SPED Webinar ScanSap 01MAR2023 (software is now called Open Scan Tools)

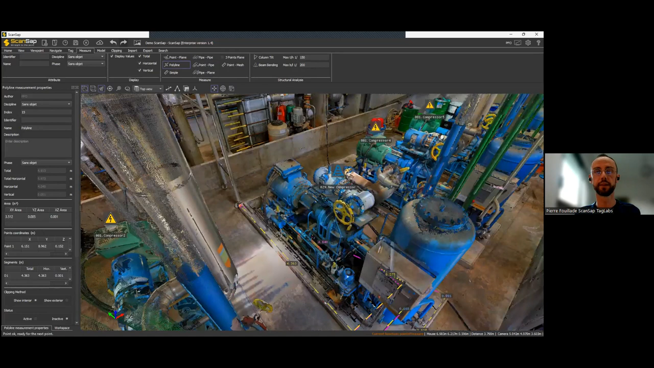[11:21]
Transparency. I use the transparent shortcut on ScanSAP to just highlight the measurements. So now I've used the polyline. And for the polyline, you can see here that the area is 7.2 square meters inside the polyline. So you will get the surface on every plan of the project. Okay.
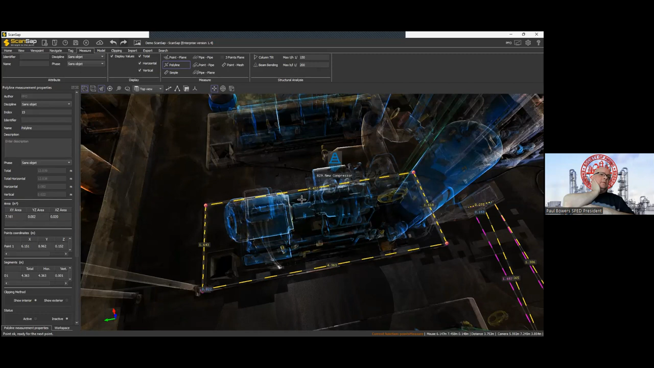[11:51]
Peter? Yep. When you did that, did it automatically select the perimeter of the base?
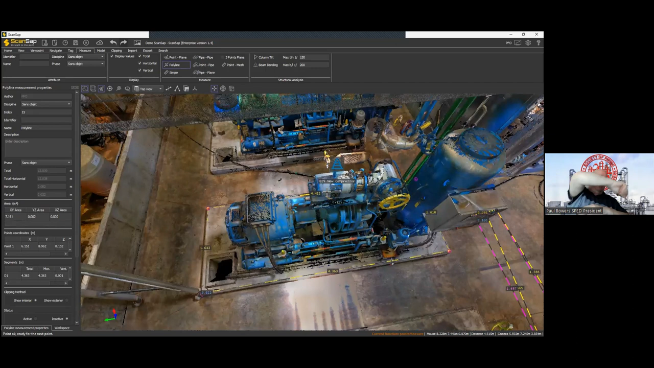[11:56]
Nope. I just clicked on the corners to do that.
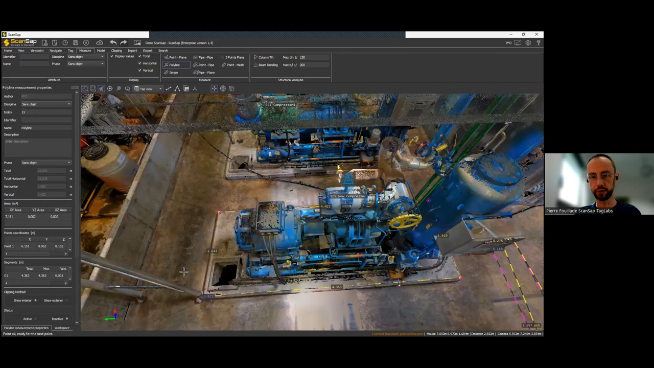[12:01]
Okay. But there is another way. If you really want to do something like this, you can use an algorithm to detect the box.
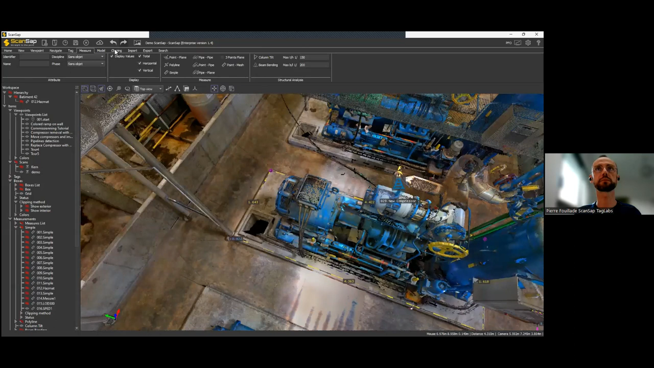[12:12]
And that's on the coming next version. And I'm still running the latest release one. But we have now an algorithm. No, no, sorry. That's on this one. So I can hear I'm on the model section. And I can detect a cuboid with two clicks. So I'll have one click here. And another one somewhere like this.
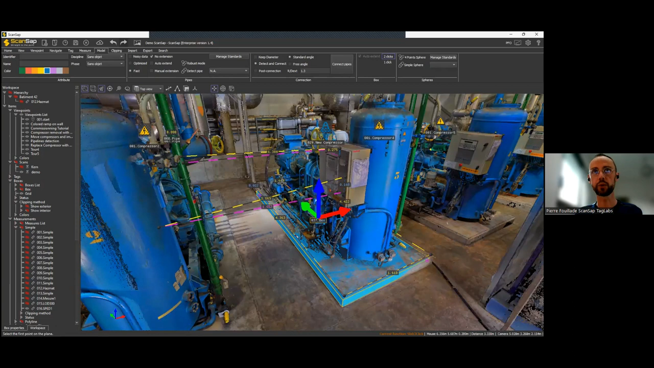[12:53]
And as you can see. And as you can see, I pretty much detected the base, basement here. So I can adjust it slightly, just to make sure that I will get the very end of the basement.
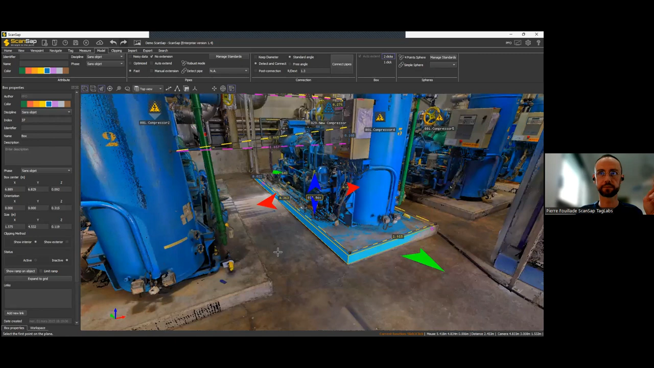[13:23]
Thanks. So talking about detection and, and, uh, modelization.
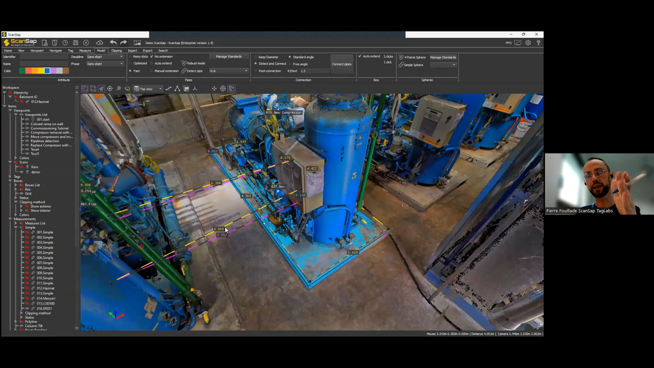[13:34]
So I've just used algorithm to detect, uh, cuboid. Uh, the same way I can also detect pipes. Um, so I'll jump next to those pipes.
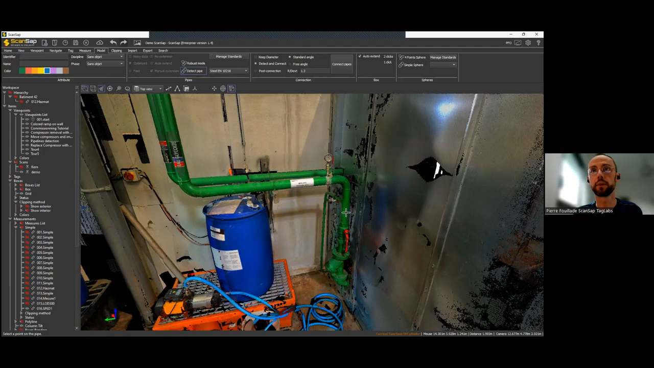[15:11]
Here we are, but I don't like the detection here. So I'll use the extension. So one, two point. Yep. So, this is the detection. And if I look at the pipe properties here,
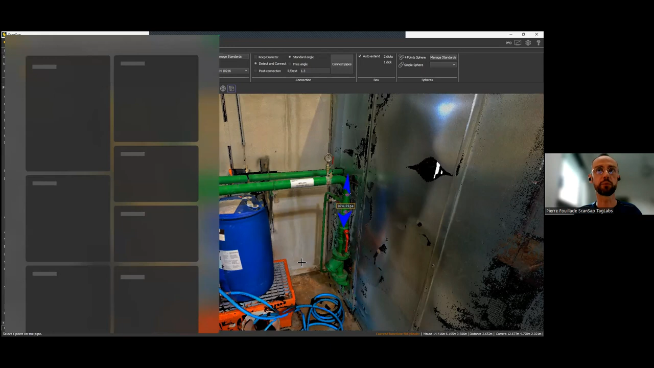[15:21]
I'm left with different choice. So, the detected diameter is 76 millimeters. Okay. So, by chance or by design, I don't know, the closest standard diameter is also 76. So, it works perfectly here, but sometimes you can have some gap. So,
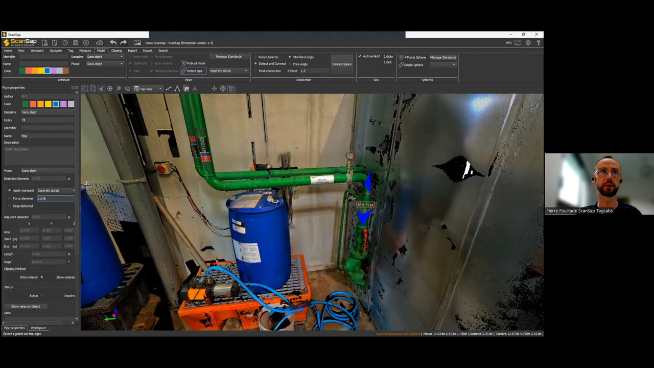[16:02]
it's up to you to just keep what has been detected to apply the closest standard or to force a diameter to something else. Okay. So, it's entirely up to you. That was for one pipe section, but something else you can do with concept is to detect the entire pipeline. And it works like this. So, I will still start with the pipe detection algorithms.
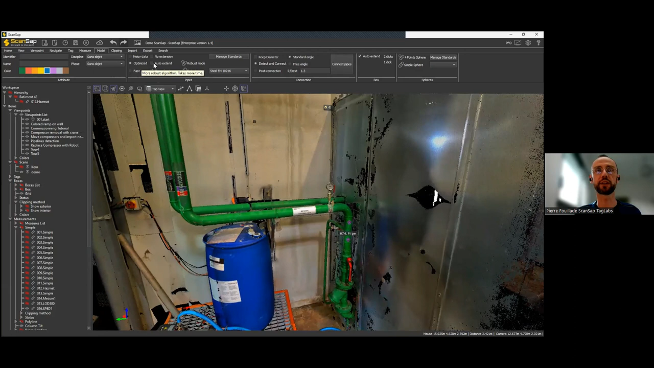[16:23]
And I will also ask the soft to connect pipes. Okay. I'll say, okay, keep the diameter because it's going to be the same one all along the pipeline. I detect and connect. I'll stick to standard angles for elbows. Okay. And I can now connect the pipes. So, I need to click two times, one time at the beginning and the second
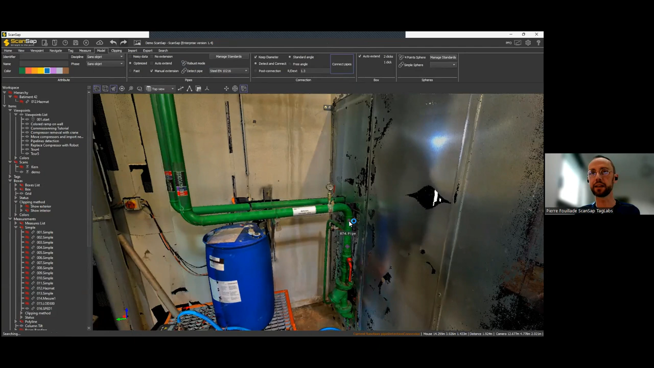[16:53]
time at the end of each more or less beginning and the end. Each pipe sections. Okay. Like this one.
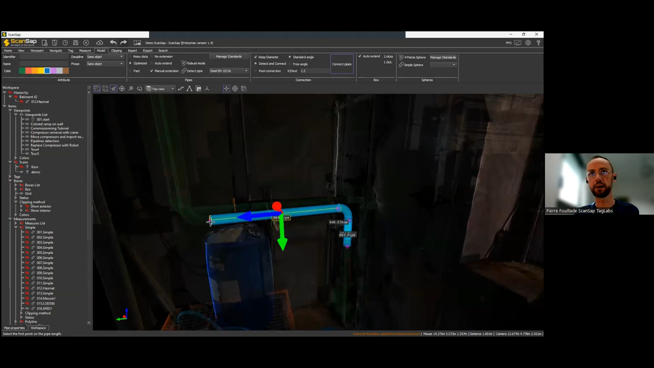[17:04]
And you can see now that I have the two pipe sections and the elbow in between. And I can do that again here.
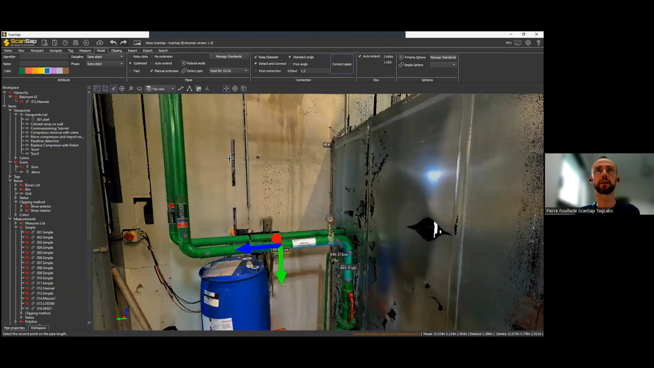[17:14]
And here.
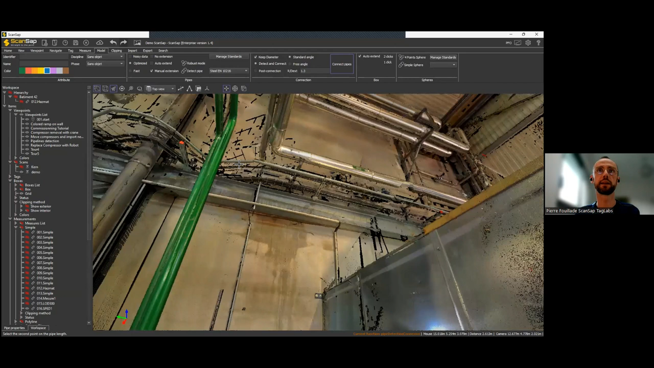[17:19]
And I will do it once again here.